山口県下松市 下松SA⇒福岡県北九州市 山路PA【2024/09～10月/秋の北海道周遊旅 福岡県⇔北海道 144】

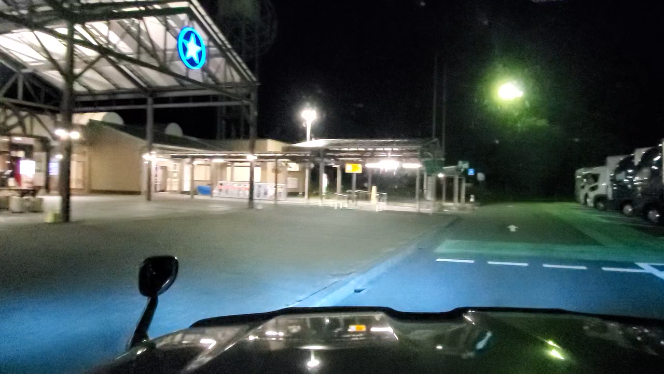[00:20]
か、変なのがいるとついに時速40キロぐらいで、時速40キロぐらいで帰るんですよ。
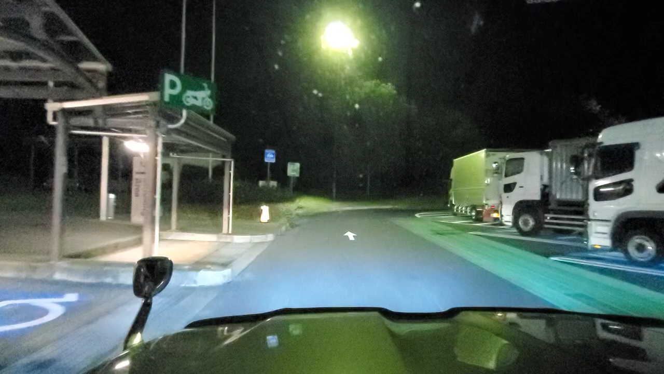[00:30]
ずっとハザードタイプ、故障車の車 です。
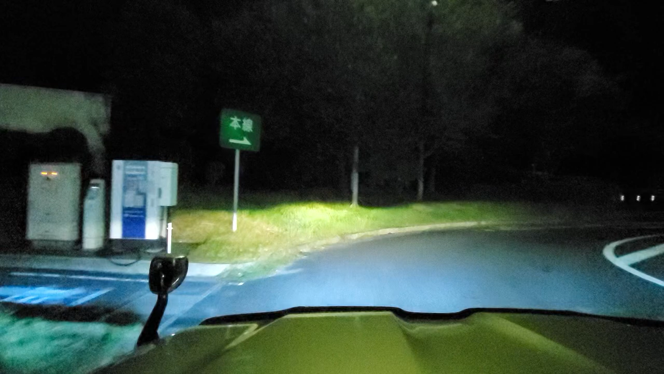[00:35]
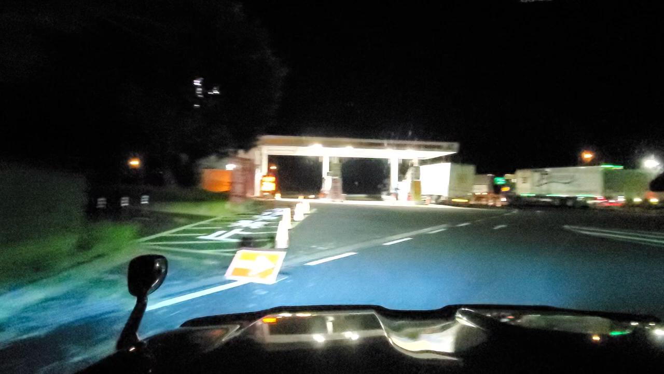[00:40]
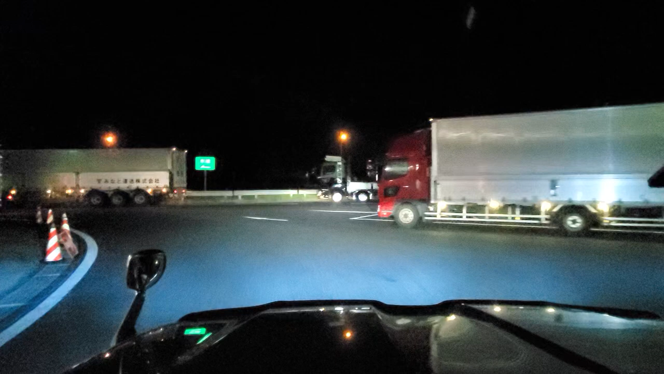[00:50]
あ、ライトが長い、点滅してんだよね、前のトラック。